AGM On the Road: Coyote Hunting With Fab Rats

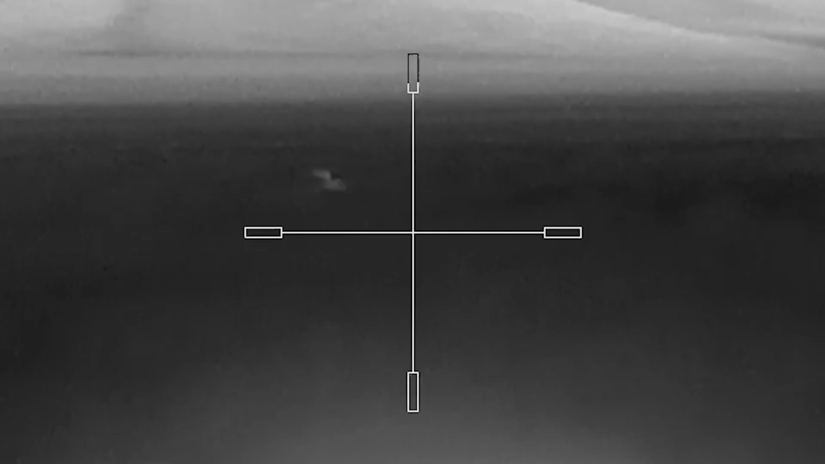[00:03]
Those are dogs. Those are dogs.
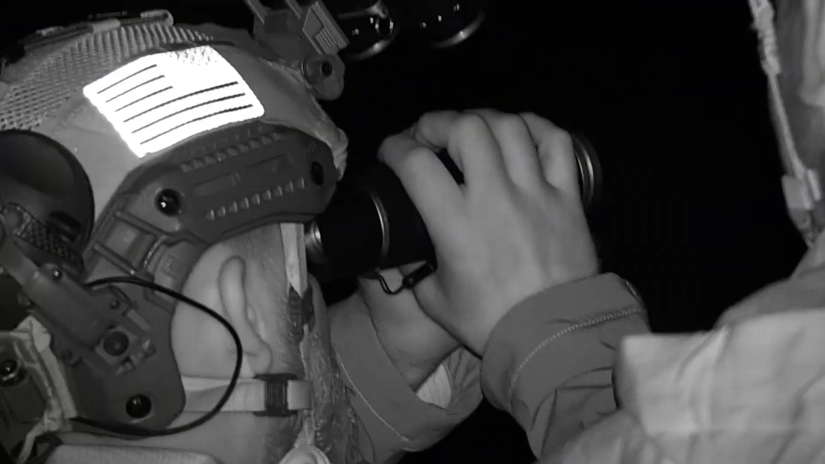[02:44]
So a lot of the footage from here on out. We don't want to be using, you know, lights. We don't want to be bringing...
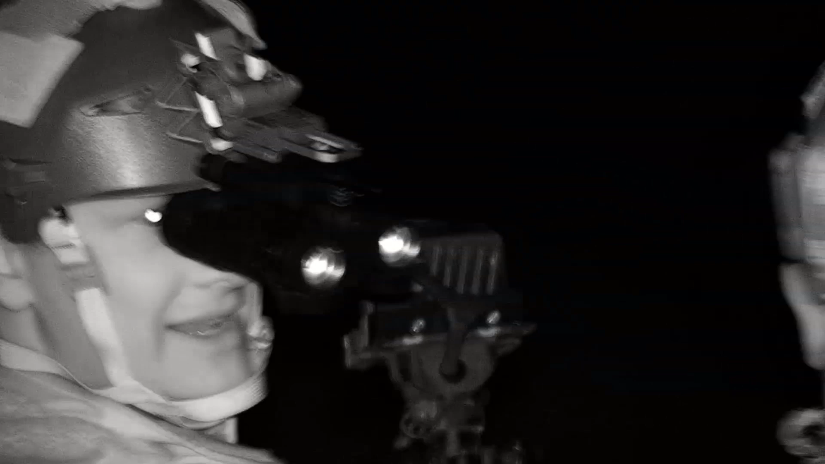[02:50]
The film guys don't need to bring lights or anything.
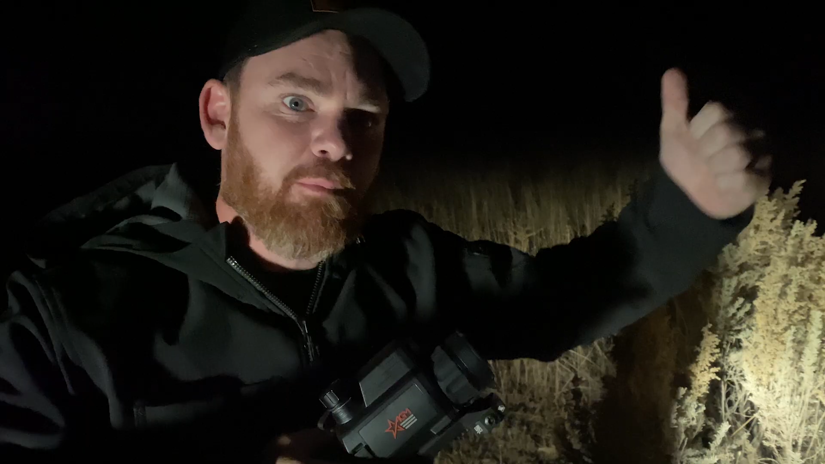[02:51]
So it'll be black and white because it's in night mode. And we have enough infrared and IR lights to kind of help us illuminate the group. But that's what we're gonna be doing so that we can keep our light signature as low as possible.
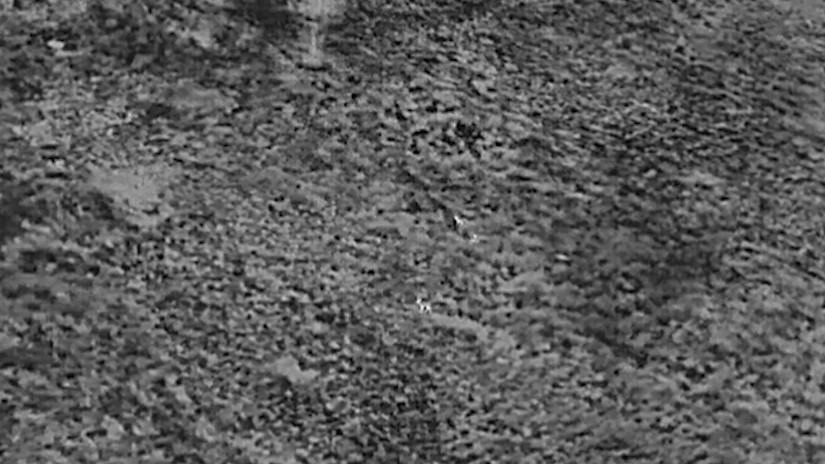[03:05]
Hey, we got one coming in. Really? Yeah. He's close. He's really close.
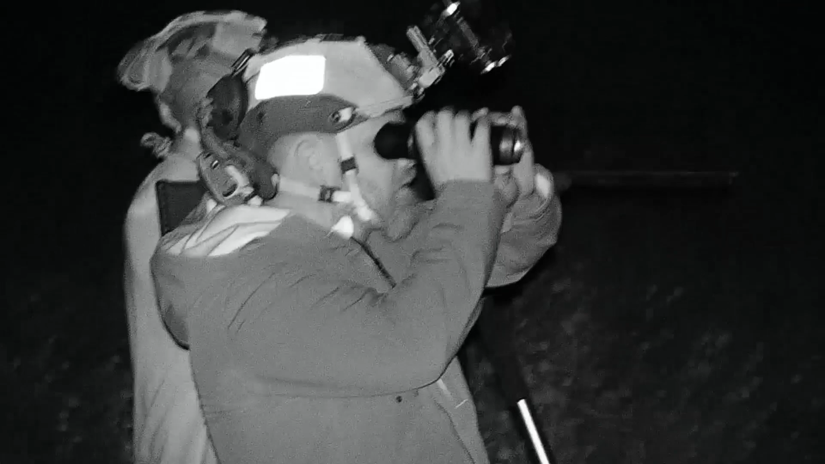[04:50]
But there at the end, I did look up on the hill and spotted one dog coming in.
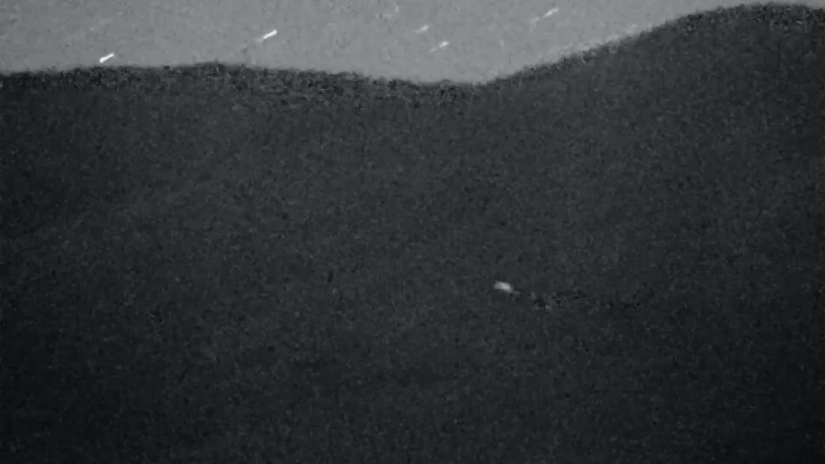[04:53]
I don't know if it winded us or what, but it definitely knew something was up because it took off. We were a couple hundred yards away. What we saw on the drone ended up being deer.
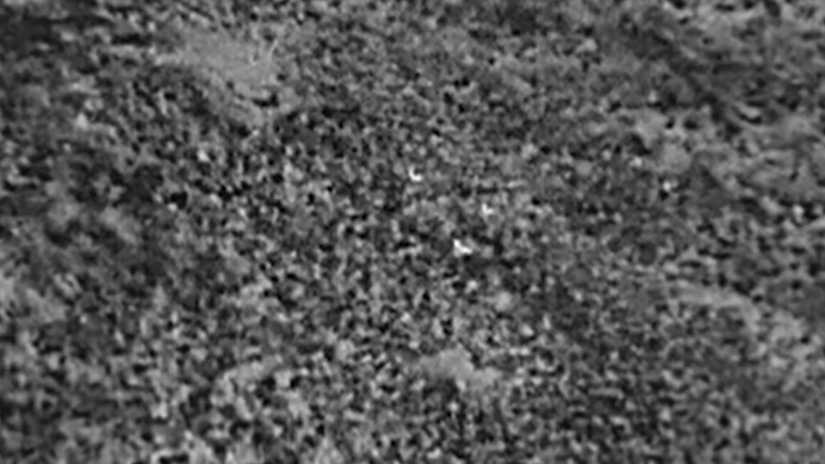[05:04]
Right? So that goes to show you, you know, especially when you're in a drone, you're looking at thermal footage of a drone.
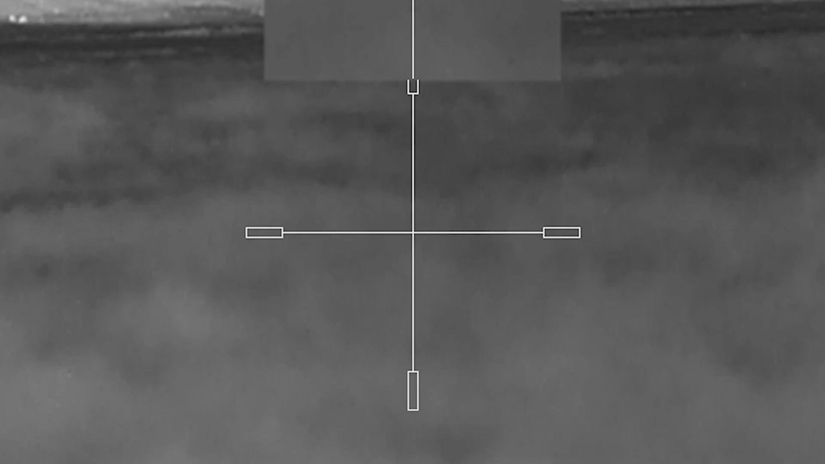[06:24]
There was someone up ahead of the woods back behind there. That's definitely a coyote.
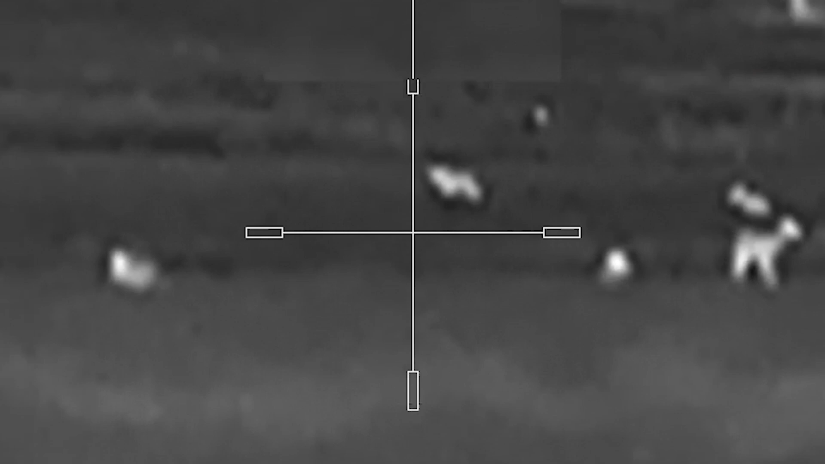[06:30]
I got him. He's coming. There's two of them.
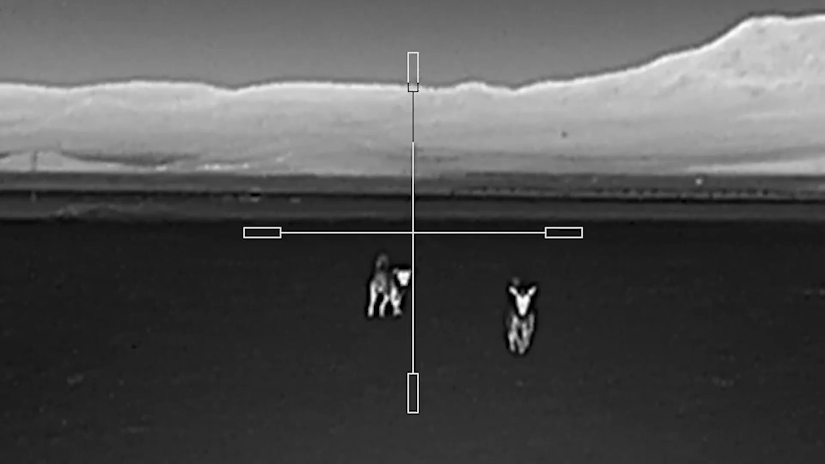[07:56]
There was a bit of a debate on what we were looking at between whether or not they were dogs or like dog dogs or coyotes.
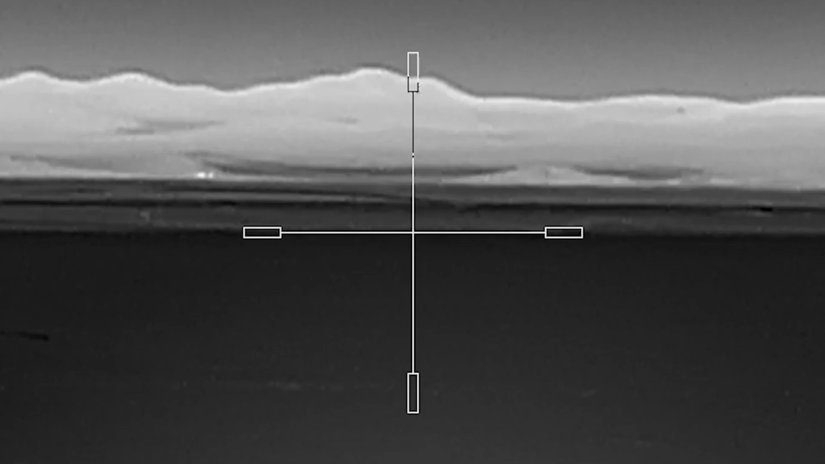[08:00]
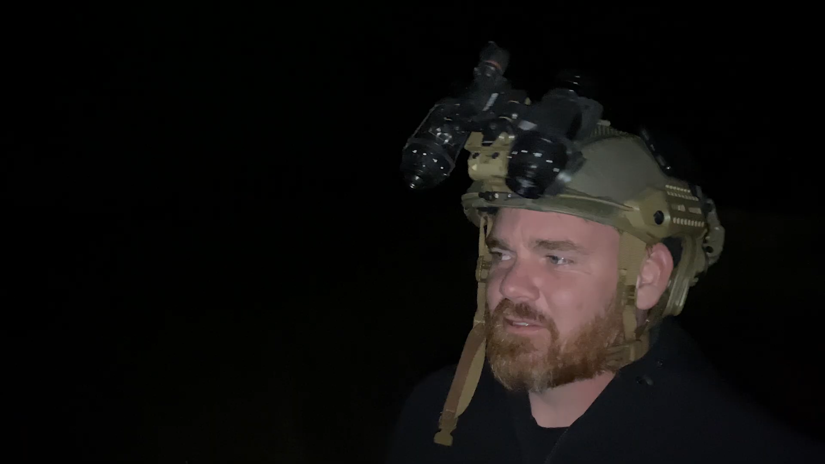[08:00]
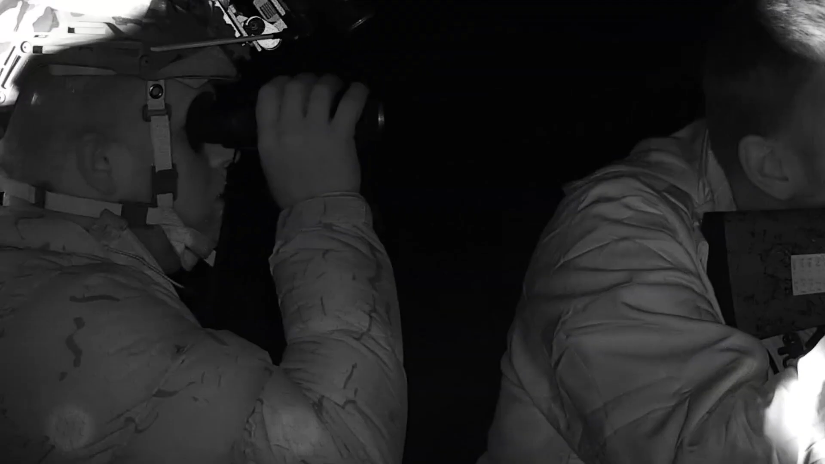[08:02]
I think Kyle called it and said it looked like dogs chasing coyotes,
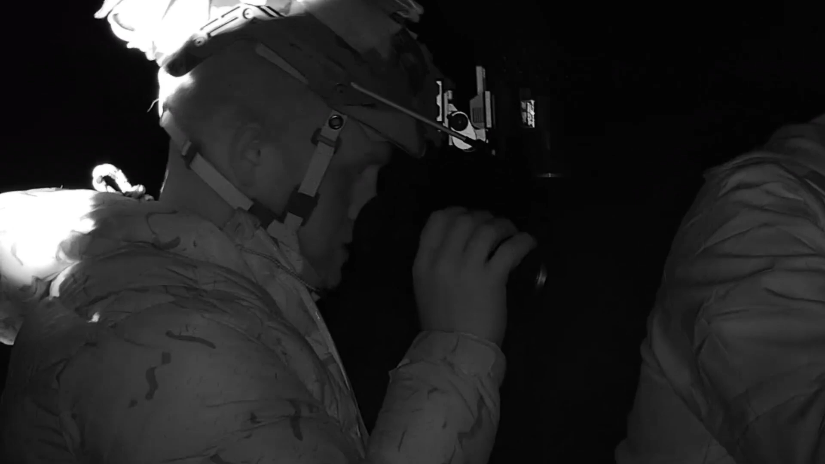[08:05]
which I guess a lot of the dogs out here do. I guess it's what they're, they're trained to do out here, chase them off their property and stuff.
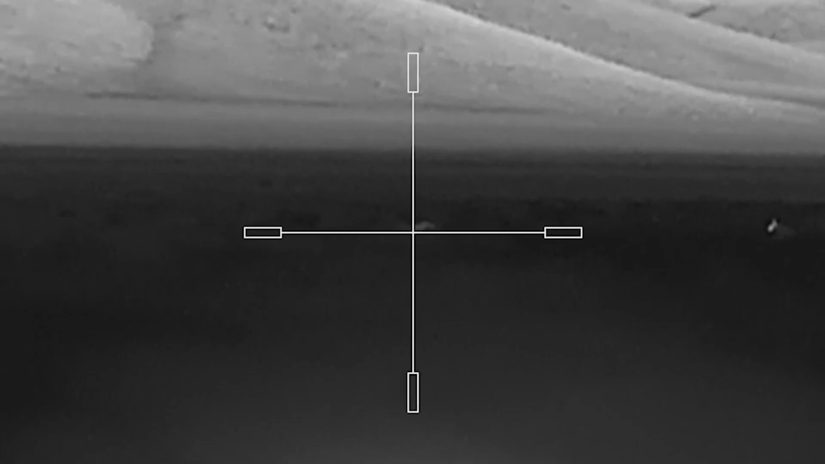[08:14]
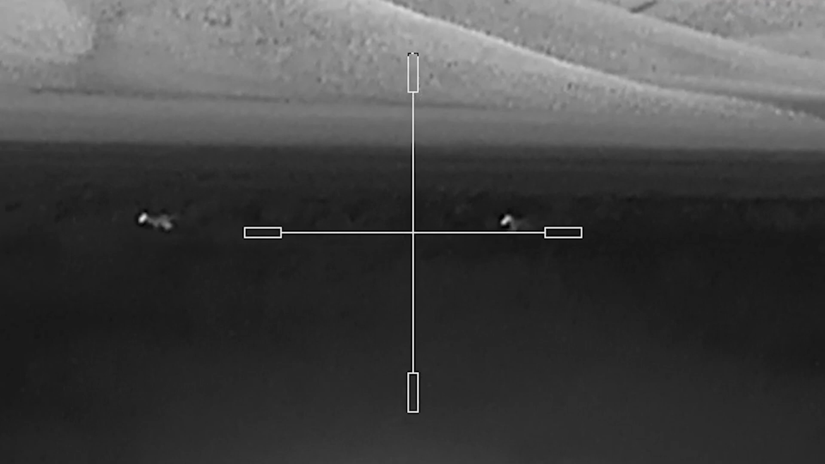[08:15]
So we actually saw two coyotes come in on the left side and we missed.